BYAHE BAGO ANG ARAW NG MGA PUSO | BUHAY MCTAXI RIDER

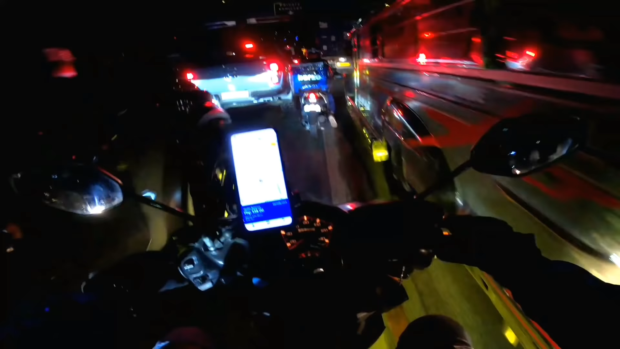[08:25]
Guli lang tayo sa Antipolo, hindi na tayo nakakuha ng booking pabalik. Alright, so mga paps, nandito tayo ngayon sa BGC. Dito na lang ulit tayo mag-aantay ng panibagong booking.
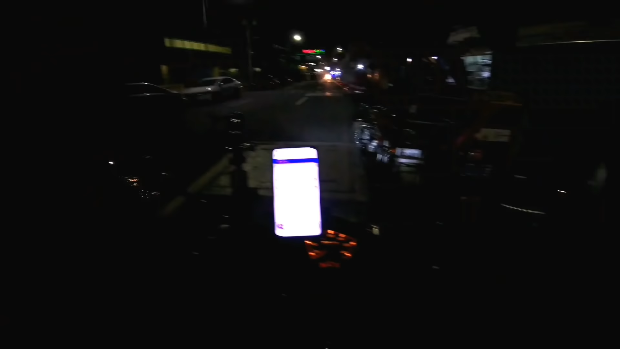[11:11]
Ayun mga paps, after 2 minutes, pinasukan tayo agad ng panibagong booking. In-accept ko na ito mga paps, malapit lang din naman ito. Ayun lang sa location ko ay 2 minutes lang for 400 meters away.
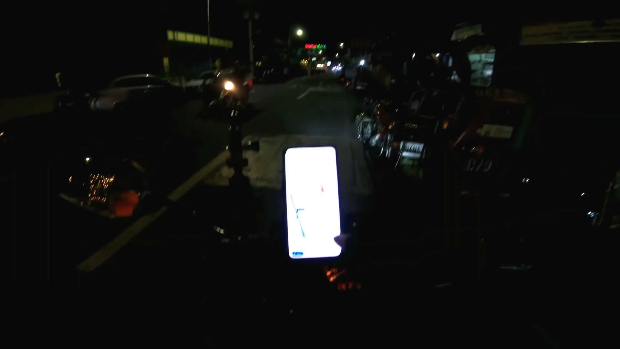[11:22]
So nasa unahan lang ito mga paps.
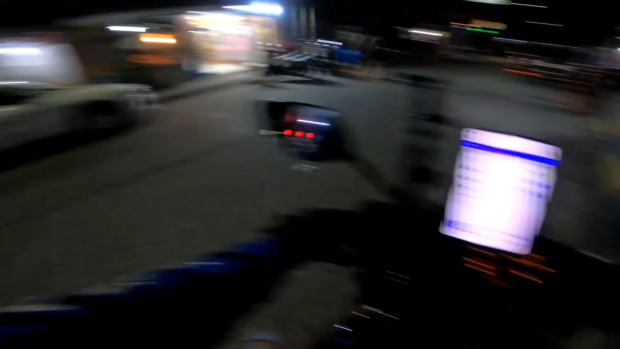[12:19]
Inatid natin siya dito sa may Santa Misa, Manila mga kapaps.